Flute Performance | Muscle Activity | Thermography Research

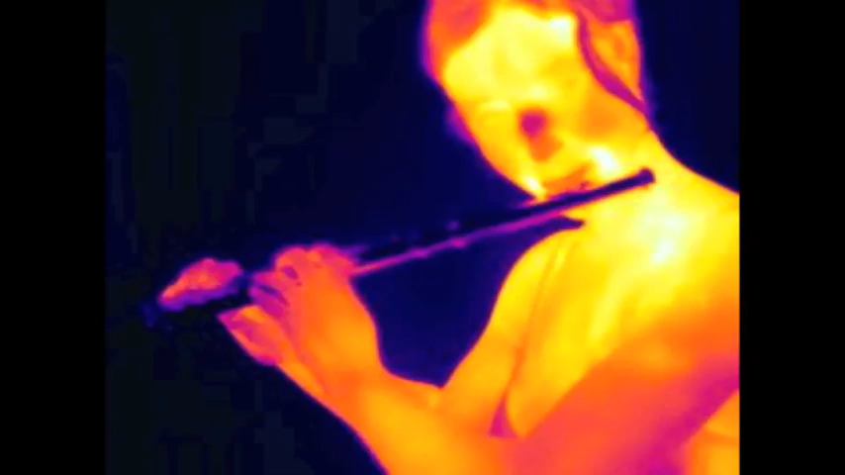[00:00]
TemboCam study with a female fluid student by Dr. Trumpet.
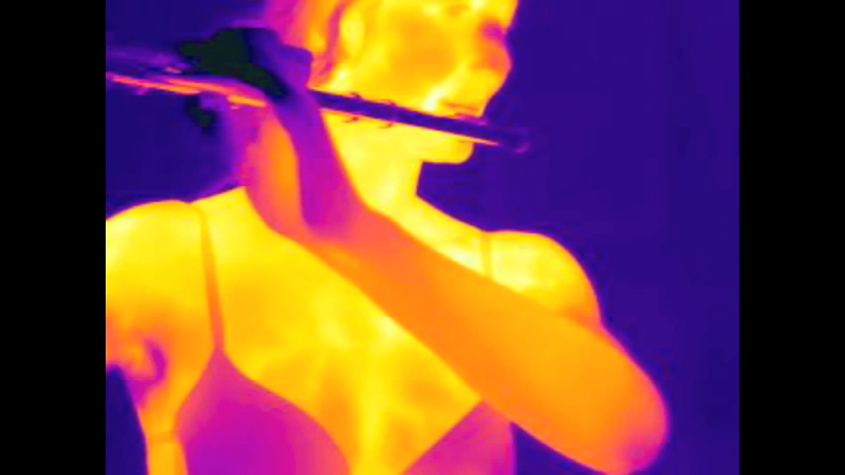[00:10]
These Tembo images after 30 minutes of playing are showing the temperature of the skin
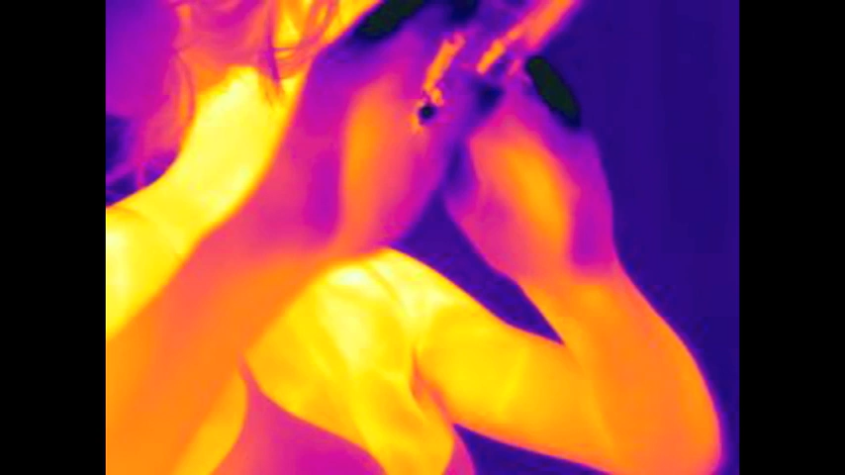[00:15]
which is correlated with the appropriate muscle activity below.
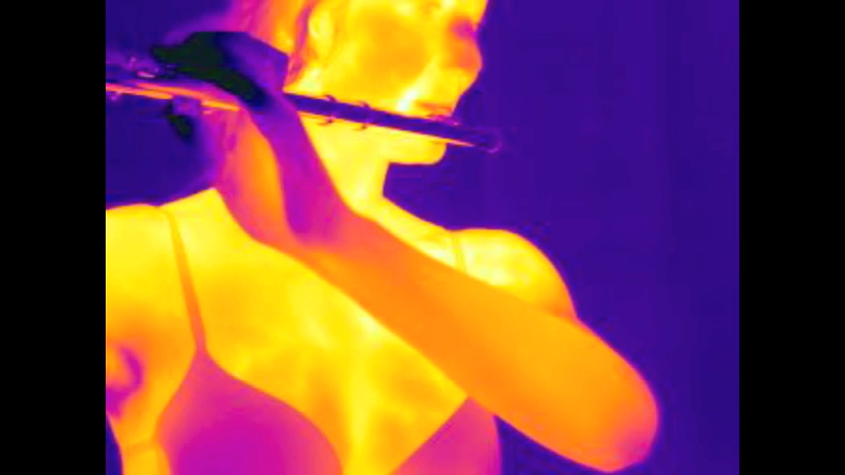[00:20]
White and lighter colors indicate warmer areas.
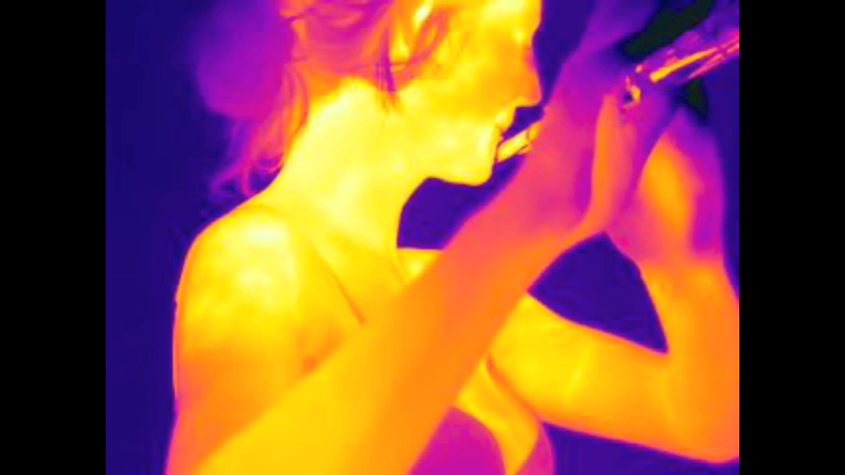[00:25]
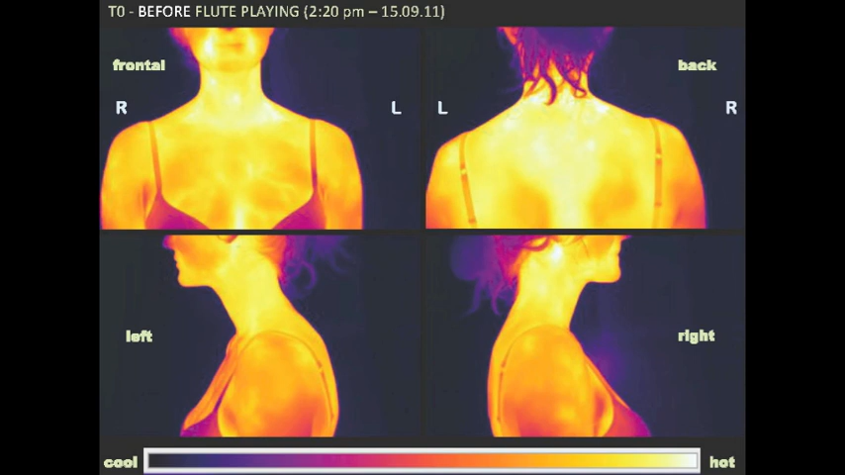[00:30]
Images before playing. After 30 minutes playing. After 1 hour playing.
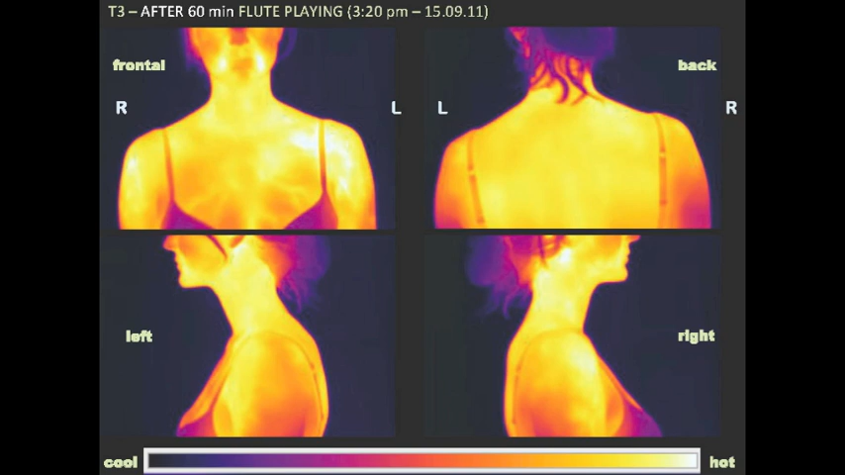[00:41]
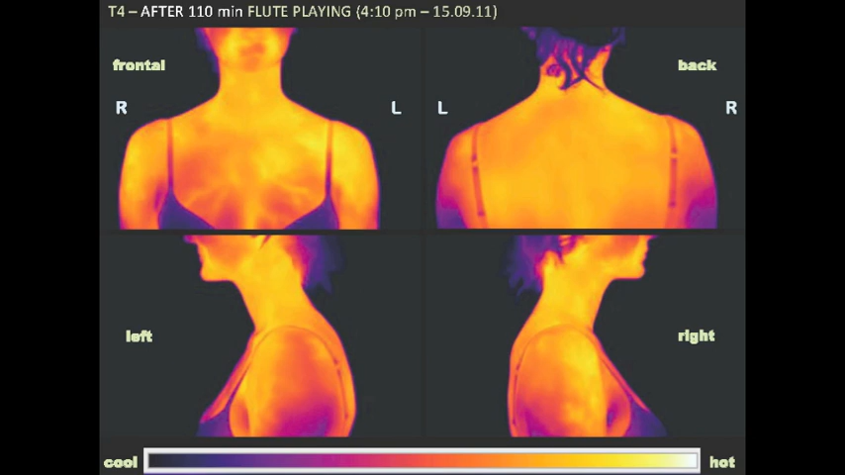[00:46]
After almost 2 hours of playing.
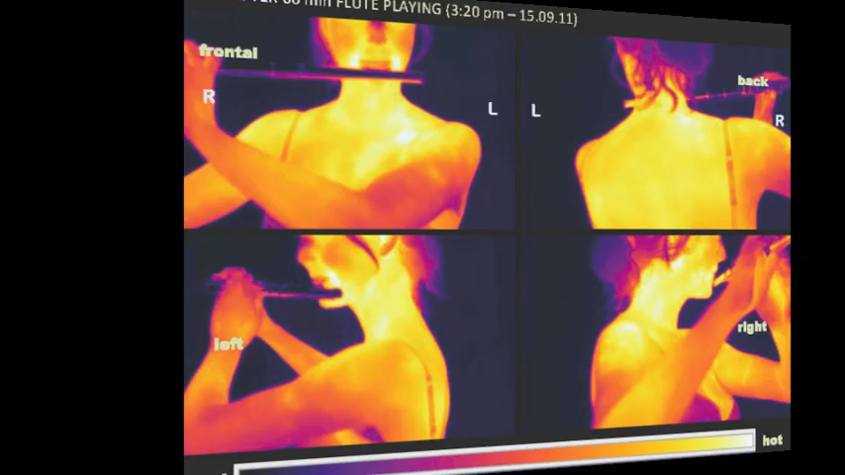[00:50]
Here the hot areas of muscle activities are indicated.
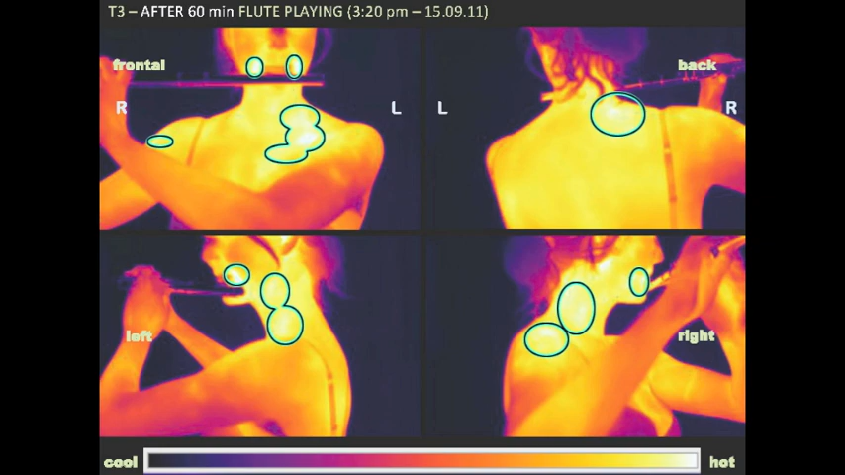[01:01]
The rainbow colors in these
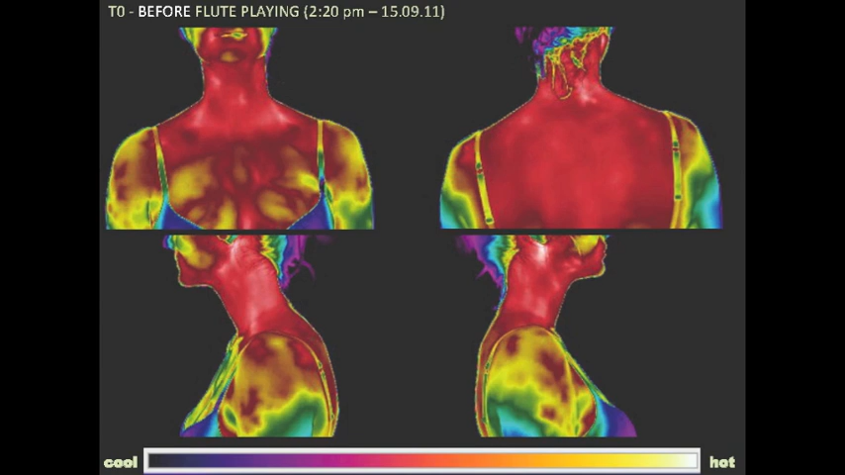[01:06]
images are defined from 26 degrees Celsius
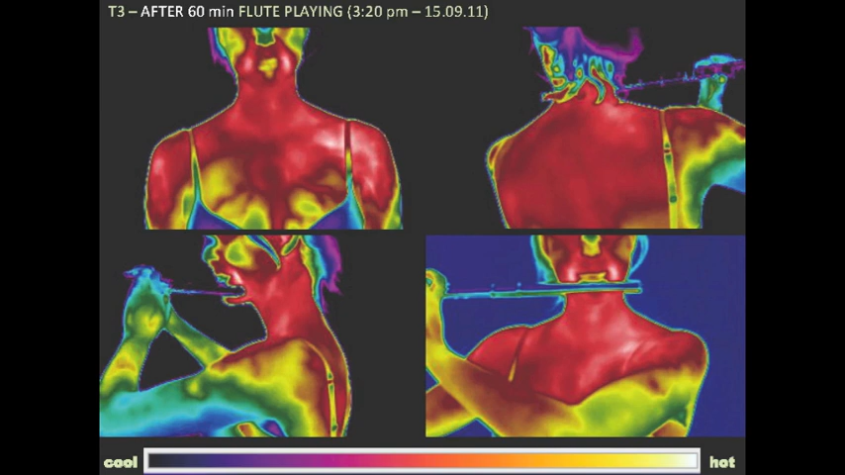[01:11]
in blue to 36 degrees Celsius in white.